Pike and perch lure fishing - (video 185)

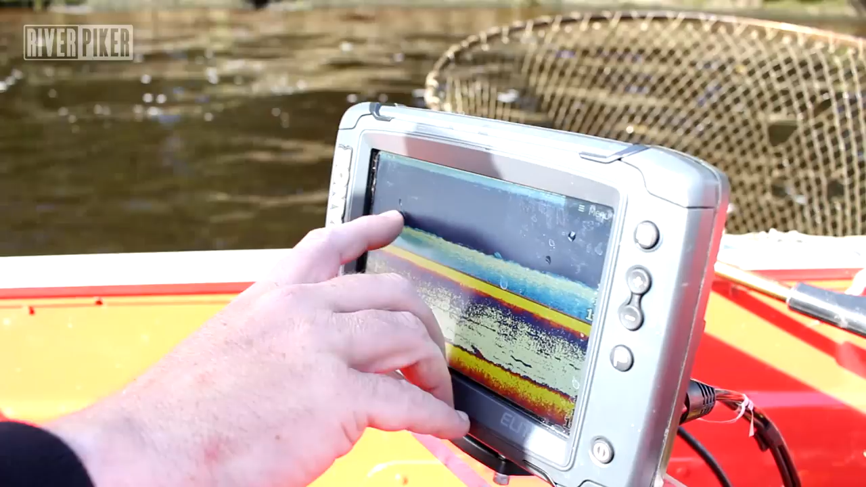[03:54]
So, that is what we found.
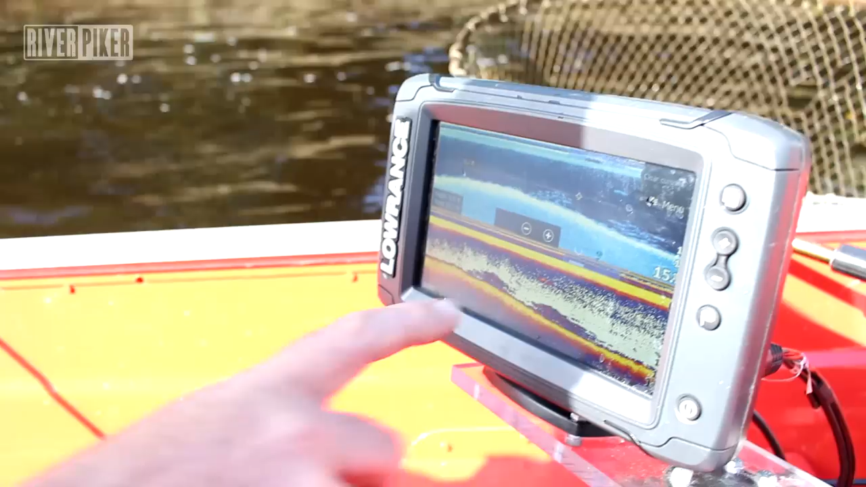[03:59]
So, we've just come down this spot, we've been trolling. As you can see from here, there's a load of fish just here off bottom. And it's in a little bit of a dip.
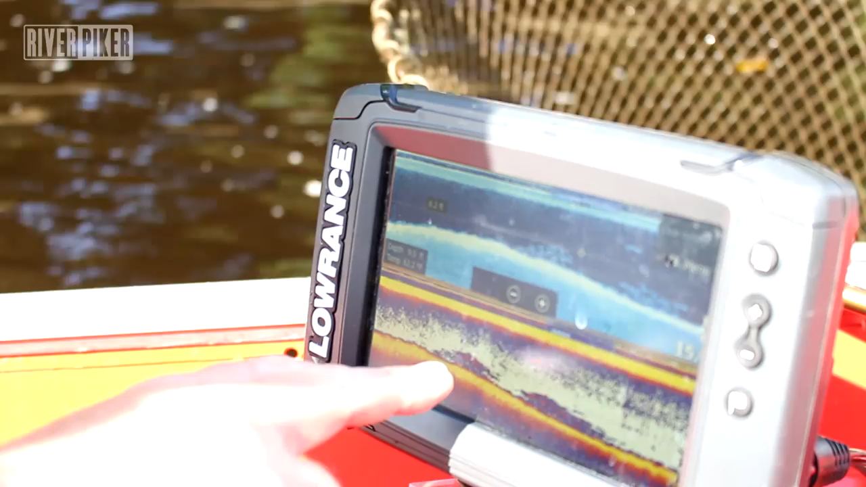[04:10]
Now, those are generally perch, so we just stopped straight away. We've had three fish already.
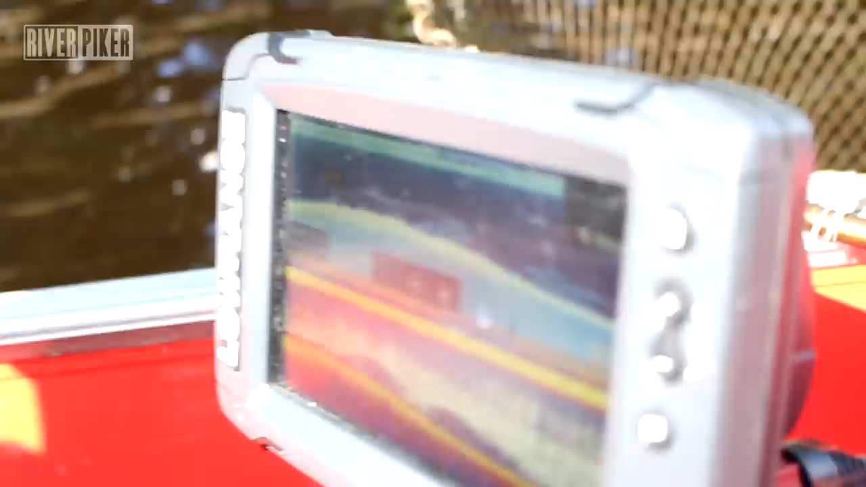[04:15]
As you can see. Some more.